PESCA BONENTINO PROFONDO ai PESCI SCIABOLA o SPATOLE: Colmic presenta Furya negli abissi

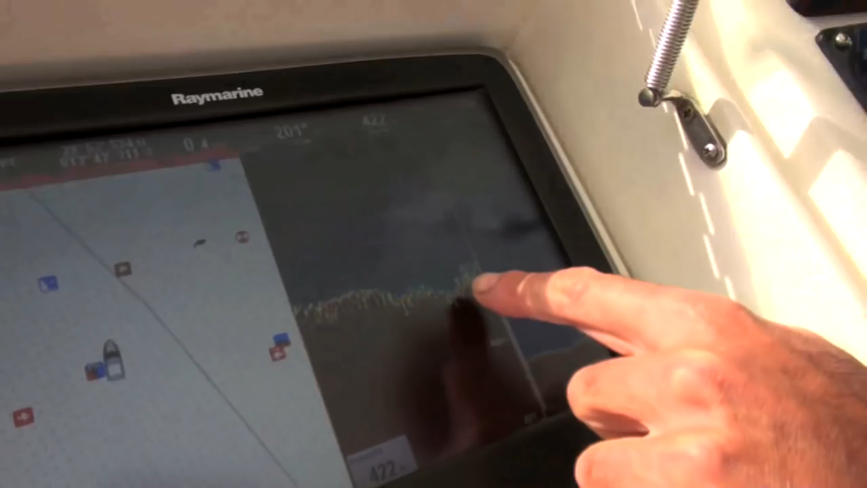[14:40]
Quindi, a volte può capitare che girando per andare su un punto si veda pesce in un punto che non era marcato,
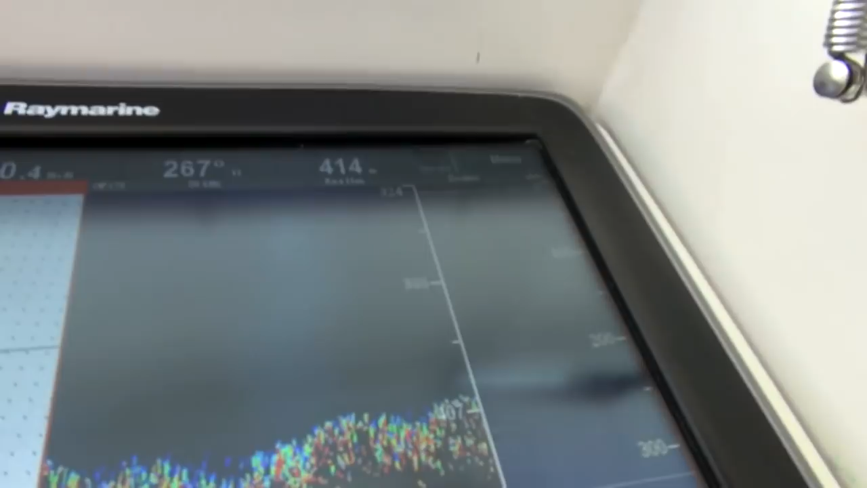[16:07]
il reef non c'è piattaforma continentale, per cui la caduta è vicino a terra, saremo a neanche mezza miglia da terra e come potete vedere la sonda marca 412-420 metri di profondità,
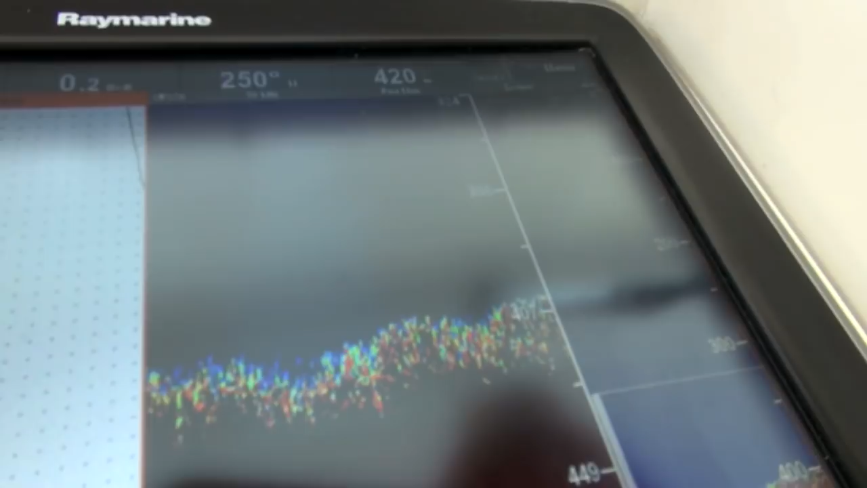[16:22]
per cui non c'è bisogno di andare né distante dal porto né fare lunghe traversie per essere subito in pesca.